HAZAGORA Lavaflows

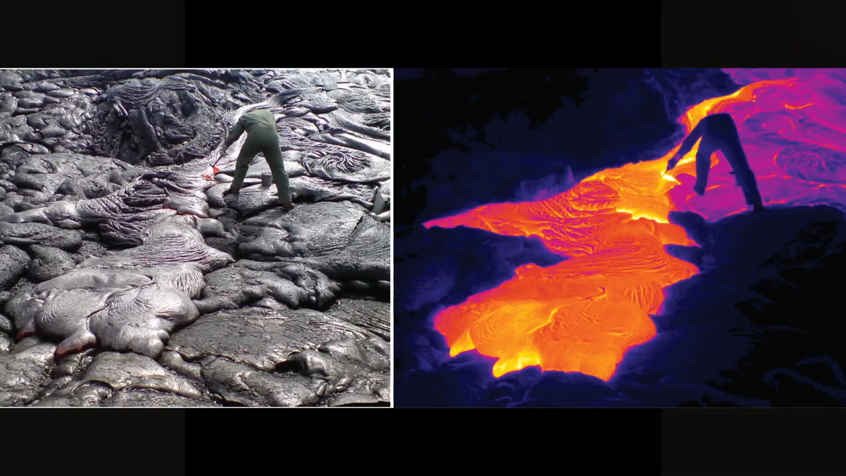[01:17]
The temperature of lava is between 800 and 1200 degrees Celsius.